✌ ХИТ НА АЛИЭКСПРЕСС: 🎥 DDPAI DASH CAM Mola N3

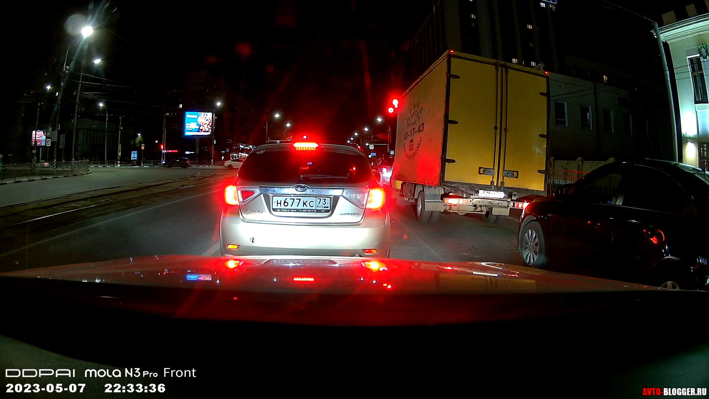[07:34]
Качество ожидаемо падает. Номера различимы примерно с 6 метров, однако общая картинка вполне достойна.
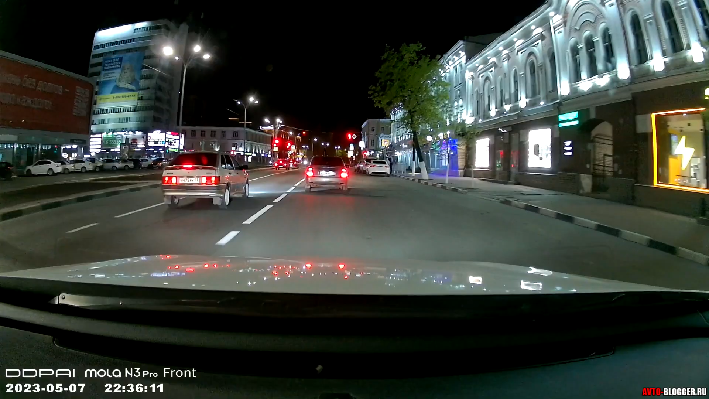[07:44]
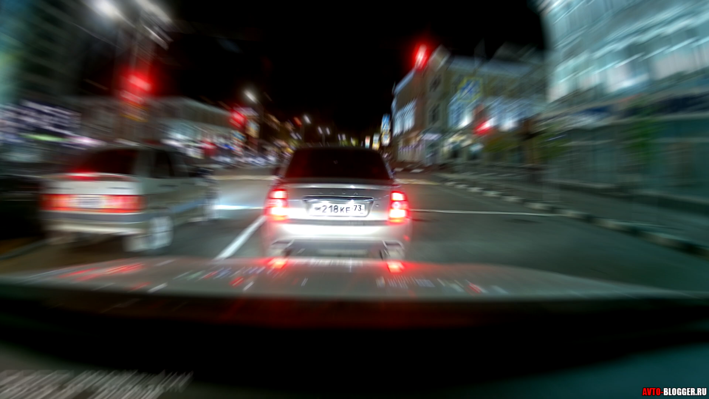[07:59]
Задняя камера на удивление хорошо снимает ночью.
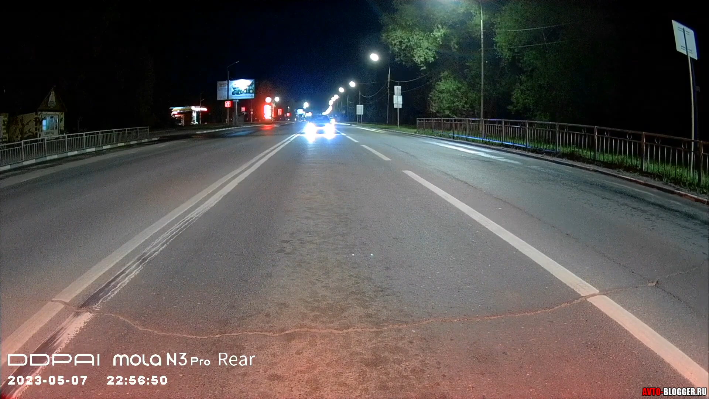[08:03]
Да, ее засвечивают фары сзади идущих автомобилей, но примерно в 4 метрах читается все. И номер, и лица, и сам автомобиль. Также прекрасно читается общая обстановка на дороге.